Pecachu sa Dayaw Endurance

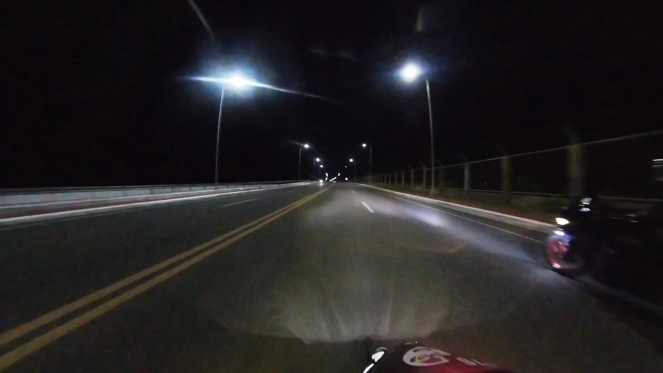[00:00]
karon na natadri, karon sa Coastal Road, mga puloy. Grabe, hap-a na to, mga puloy.
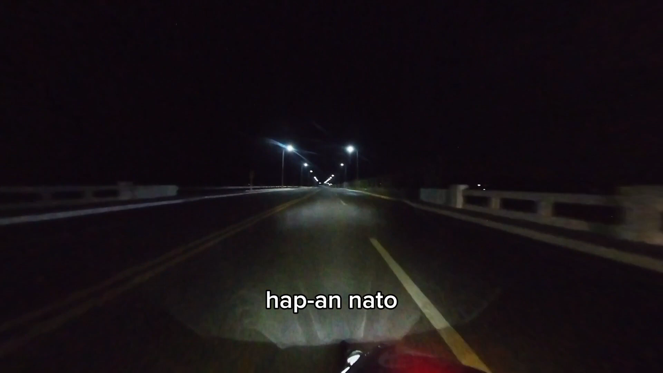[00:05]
Hap-a to, kay Mingaw, kay Dalan, hap-a to. Superman na to, dri, ah. Huh? Superman na, oops, atik lang.
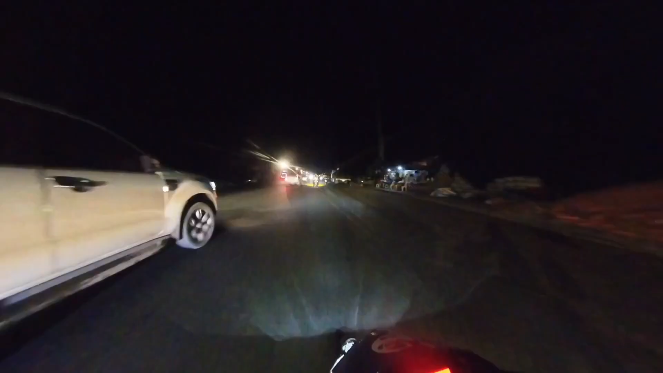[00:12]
Tara na ko si Pikachu, mga puloy. Nakita na ako si Pikachu, pagkaluyan ninyo. Ara si Pikachu, si po. Pagkaluyan po, giwertikan ako.
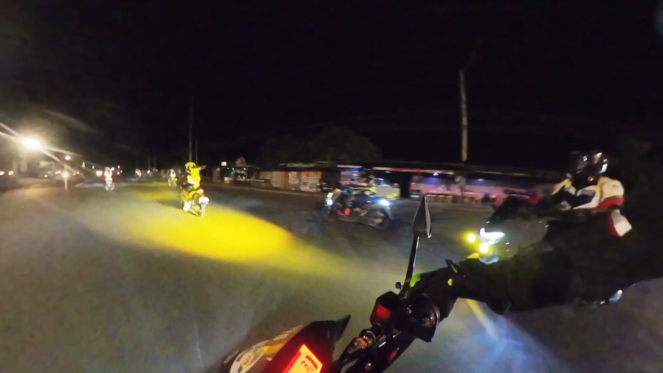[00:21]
Og si Pikachu, pagkaluyan ninyo. Ay! Nawala na sila, mga puloy, nawala na. Ano na sika sa kilid, mga puloy? Ginsam na sa kilid. Ginsam na sa kilid, mara na sunod-sunod sa kuwa.